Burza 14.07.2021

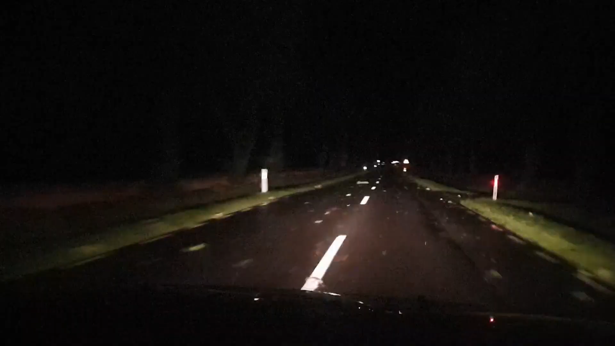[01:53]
To coś ciekawego. Tutaj to już jest bajka, droga jest w miarę przejezdna. Coś trzeba miejscami zwalniać. O, zobaczcie, jakie mamy piękne widoki. Widno jest po prostu jak w dzień. Jeszcze jakieś czubki jadą chyba naprzeciwka.
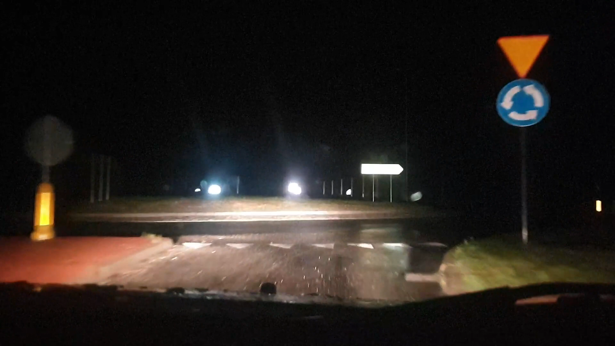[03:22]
Okay. W Gombinie. Kierujemy się na Płock. Jedna wielka ciemność, nic więcej. Nie ma chyba prądu.
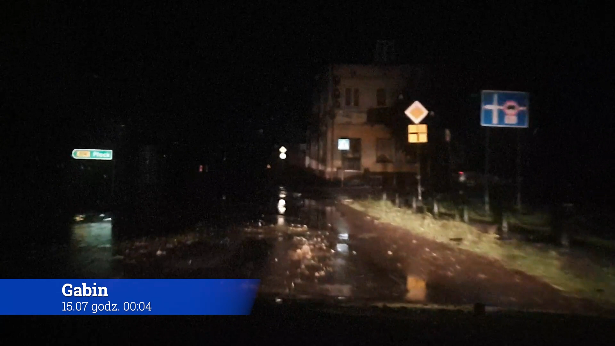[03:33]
Nie wiem, w obszarze 50 km. Teraz tutaj się tylko pali jedna lampka. Tak. To jest wszystko. Trzeba będzie dostać się na stację, trochę dotankować. Ciekawe, czy stacja działa.
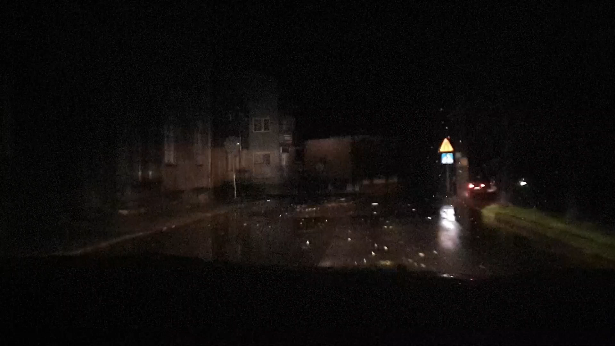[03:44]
Dlaczego miałaby nie działać? No, skoro nie ma żadnego prądu, pompy paliwowe, no, to tutaj ludzie stoją z latarką, tutaj ktoś się zatrzymał, tutaj ktoś idzie wzdłuż.
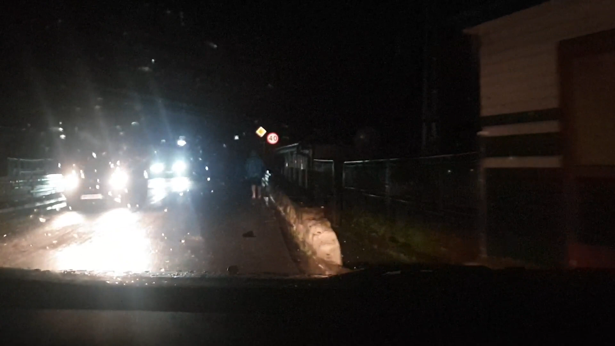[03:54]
Czekaj, bo idzie jakaś kobieta, żeby nie trzasnął. No tutaj sobie widać, że graczką robi.
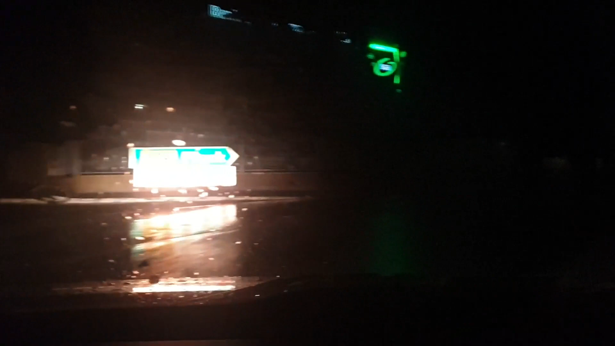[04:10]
Ale bank spółdzielczy, jakby ktoś chciał, to światło mają.
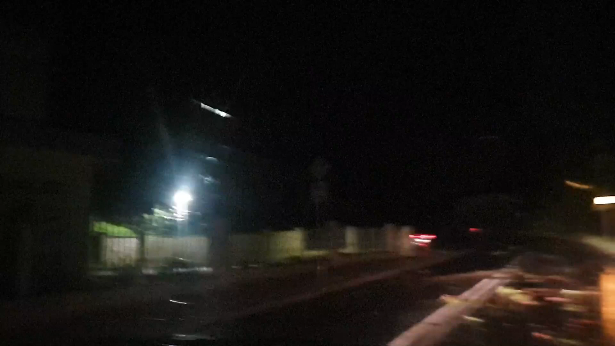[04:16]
O, tutaj też się lampka pali, ale poza tym wszędzie ciemno, nie? Tak, to jest jedna wielka ciemność, także bank spółdzielczy ma chyba swój agregat. Znaczy też musi mieć pewnie, bo tam mają ten safe, czy tam coś czasowy. Tak, jedź na długi. Dobrze. No powiem wam, że hardcore. Kierujemy się cały czas na Płock. Teraz minęliśmy las.
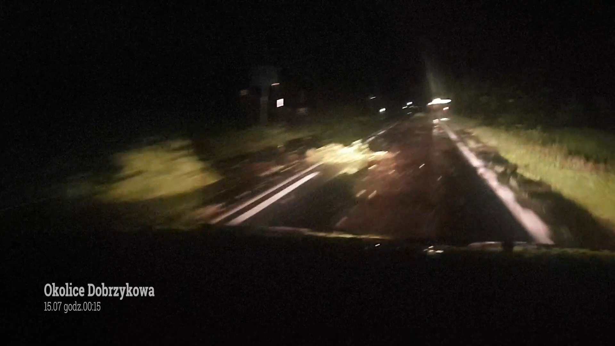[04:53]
Tutaj jak widzicie jest całkiem wesoło. Trzeba kluczyć. Po wszystkich pasach za mną jedzie jakiś tir. mega ciekawie. Tutaj to trzeba trochę to pomijać. Nie będę sprawdzał kołami, co to jest.
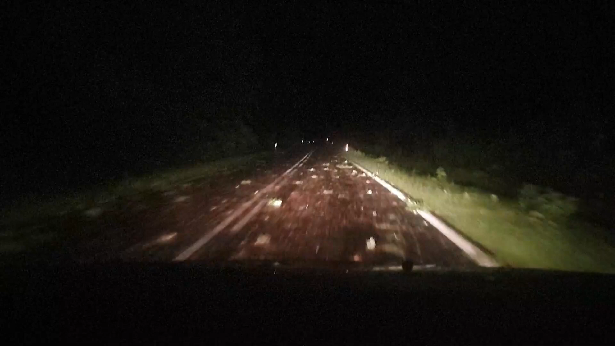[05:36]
Wygląda droga do Płocka. Właśnie jesteśmy po rozmowie ze strażakami.
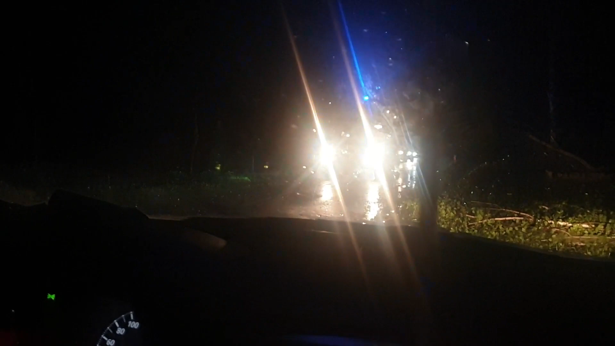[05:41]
Droga do Płocka, że tak powiem, udrażniają drogę do Płocka. Teraz powinna być w miarę przejezdna. Niewiele pewnie widać, bo szyby zaparowane, puszczy nawiew. Próbujemy się przebić dalej, no zobaczymy.
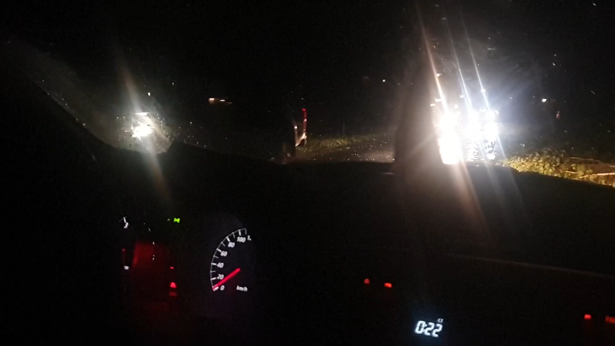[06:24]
Się lało, zasuwają, dają z siebie wszystko. Dobra, tutaj troszeczkę jest lepszy odcinek drogi.
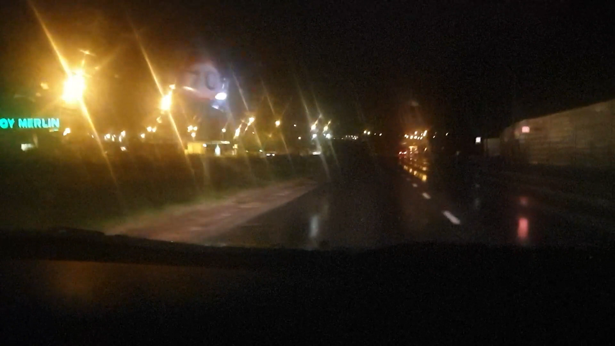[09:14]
Dobra, droga jest nieprzejezdna, zobaczcie, wszystko pozalewane.
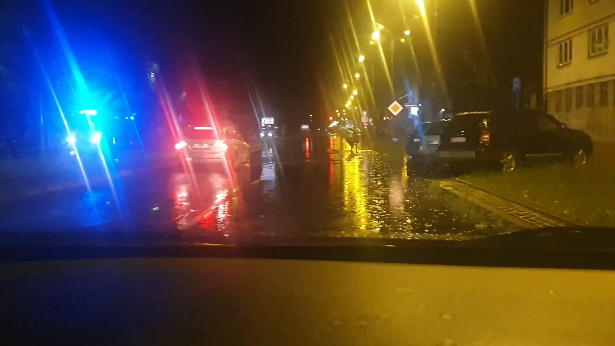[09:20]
Też możemy zapomnieć, że tędy się przedostaniemy. Ja mamy poprzeczkę Kochanowskiego, nie wiem jak się ta nazywa. Czekaj, niech tutaj sobie facet ja cofnie. Ja bym na wstępie zrobił tam do tego, a nie, są za nami samochody.
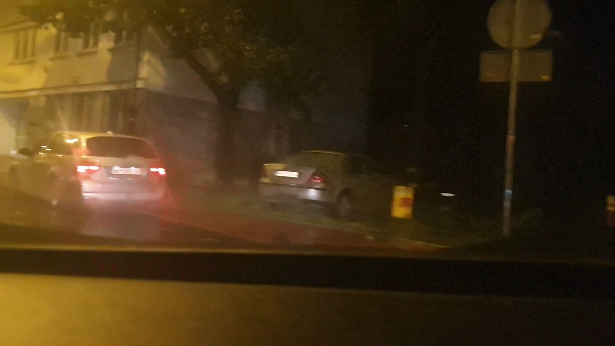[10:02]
Nie, nie ma nikogo, żadnego rowerzysty. Na rolkach nikt nie jedzie, hulajnogą elektryczną też nikt.
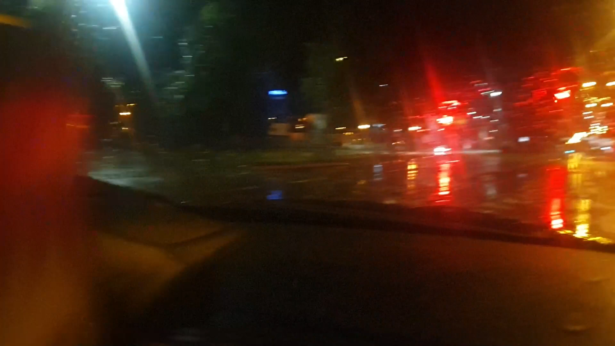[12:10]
Samochody jadą pod prąd, bo jest tak pozalewane. Światła o dziwo jeszcze działają. Straż co chwilę jeździ. Dobra, na światłach poczekamy, bo tutaj niech siły porządkowe się przemieszczają. Powiem wam, że jest krajobraz jak w trakcie działań wojennych.
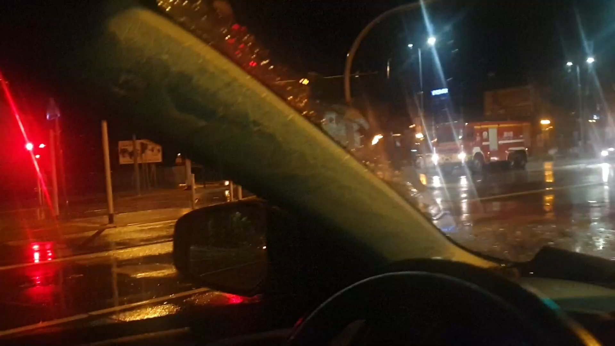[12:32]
O, tutaj mamy po lewo teatr dramatyczny. Dobra, jedziemy w prawo. Jedź chłopie, jedź. Nie wiem, czy kolejna burza właśnie nie idzie. Tam też chyba jest straż albo policja. Tak.
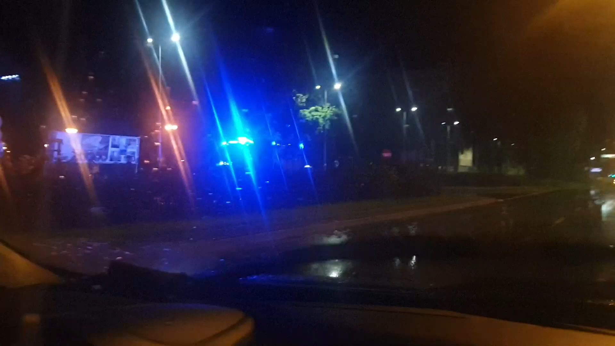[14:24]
I za tą strażą bym pojechał w prawo. Ale straż to raczej jedzie, wiesz gdzie. Centrum wydarzeń. No wiem, ale no... Do Bręciaka możemy jechać. Już mamy prawo na sierpce. Zobacz, tutaj wszystko poprzewalane. Tu światło nie działają. Tutaj nie, może nie być zalane na przykład, nie? O.